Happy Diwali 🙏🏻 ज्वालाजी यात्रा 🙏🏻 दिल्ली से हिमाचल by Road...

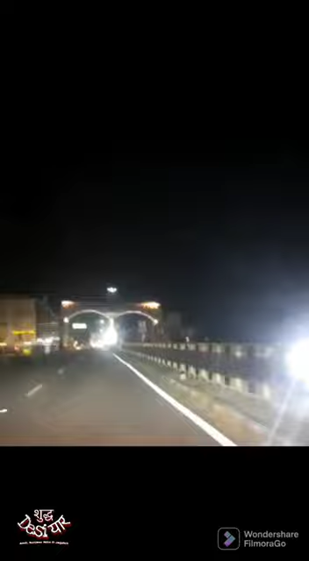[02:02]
हर बॉर्डर पे ही टोल मिलेगा, हिमाचल के अंदर कहीं टोल नहीं मिलेगा। 40 रुपये टोल है महतपुर जगह का नाम है, हिमाचल संस्कृति को रिप्रेजेंट करता हुआ।